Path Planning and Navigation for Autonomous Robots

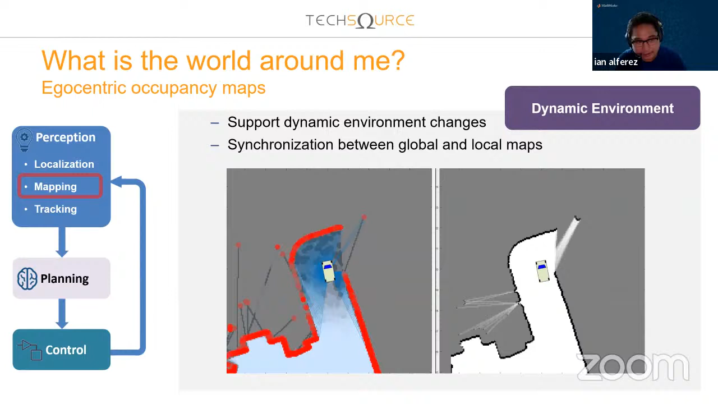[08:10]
So definitely the first thing that a robot does, if let's say you just bought a Dyson vacuum cleaner or a Xiaomi smart vacuum cleaner,
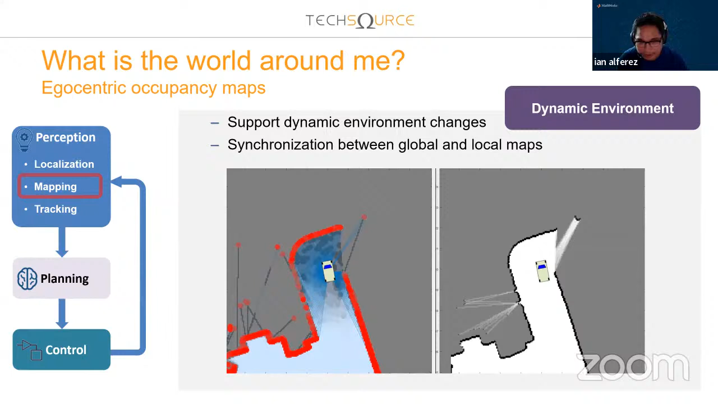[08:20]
the first thing that the robot does is really scan the whole environment, create a map of the area. Because once it's created the map, he knows where it is. Okay, then it's not just limited to 2D. If you're developing something in 3D space, then you need to also build that in that space, right? Because let's say if it's not anymore just a ground vehicle, what if it's going to be a UAV?
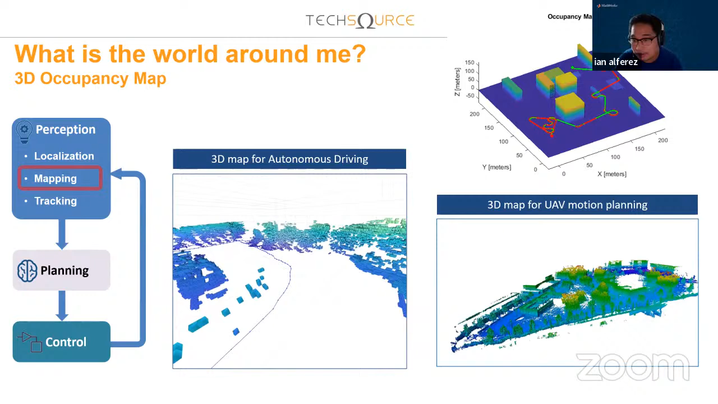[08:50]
So what we're doing here is basically stitching all the scans, and then you build this map. Okay. And then as what I mentioned here, there's multiple ways to simulate.
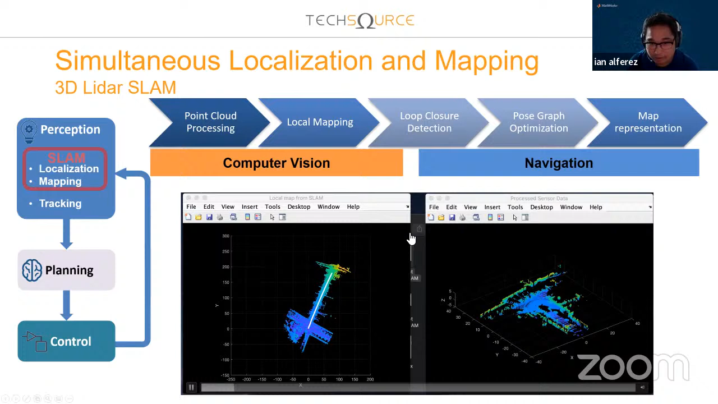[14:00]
Then again, as what I mentioned, it's not just for 2D. We also support 3D, right? Because you definitely have a 2D LiDAR. There's also 3D LiDAR. All right.
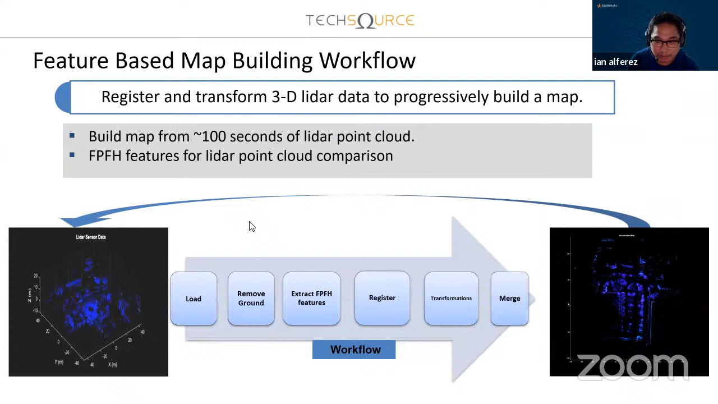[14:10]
So yeah. So if you're doing LiDAR processing or point cloud processing, then MATLAB does some application as well. So I will not put so much effort on the tracking, but just to give you an idea, it's really about making sure that you know what is the object in front of you or at your back is trying to do, right? And you would notice, like if I zoom in, this one has a certain, like an arrow
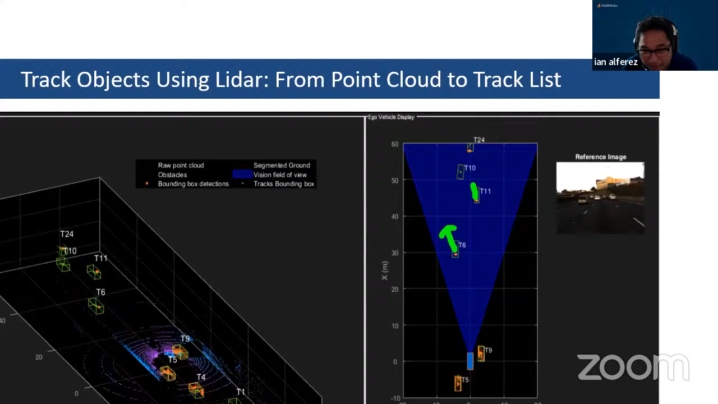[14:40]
to mention what's their direction of speed. What's their direction? Is it going to hit you? Are they faster than you? Are they slower than you? How would it go through your vehicle? Okay,
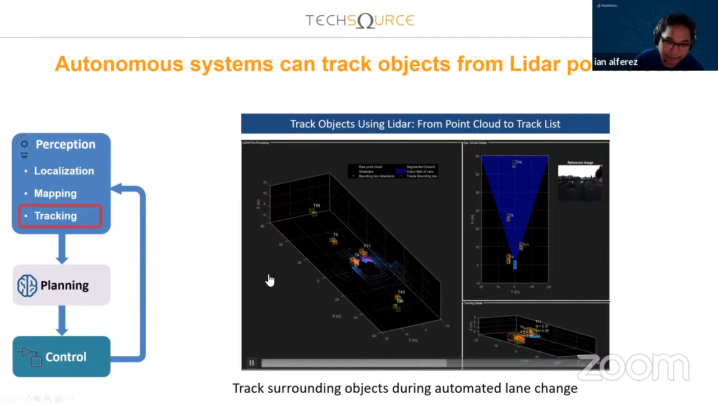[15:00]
so you will probably need to do that if you're doing like advanced controls already, right? It's moving across a fast pace environment.
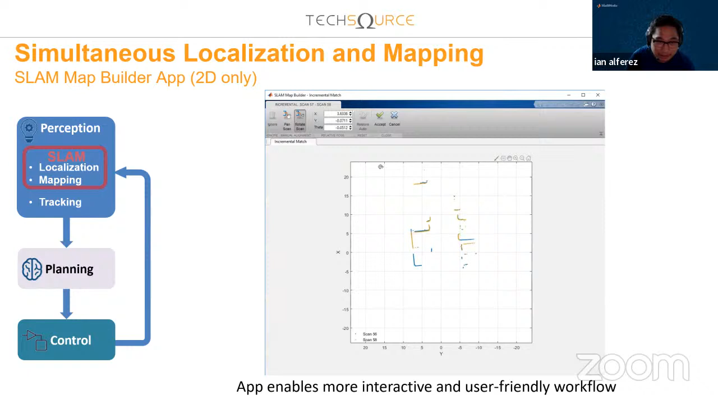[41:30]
And when you have different scans, sometimes the scans might not be okay, because sometimes this is just basically a image registration algorithm, and sometimes it would not match because your LiDAR might be underspecified and it doesn't give proper features for the image registration,
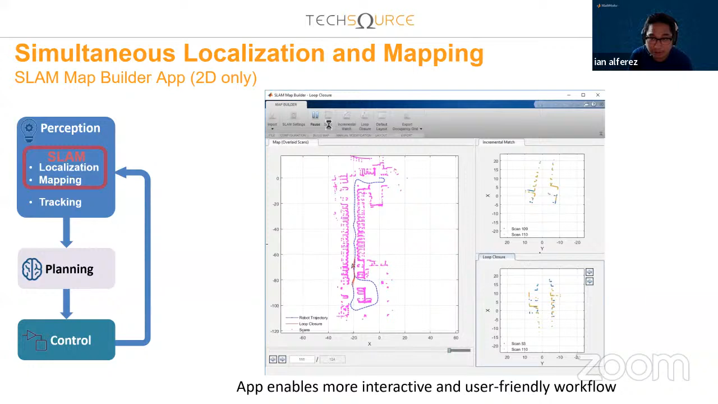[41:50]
or the point registration system is able to, how's it, stitch together, right? So once everything is in place, then you create this occupancy grid.
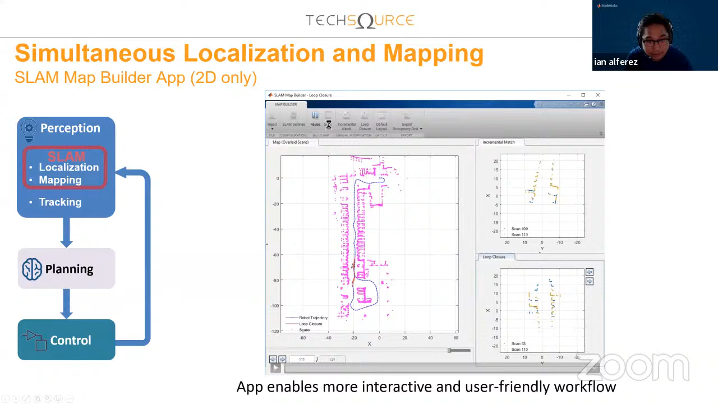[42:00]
So what you do here is you can export the occupancy grid.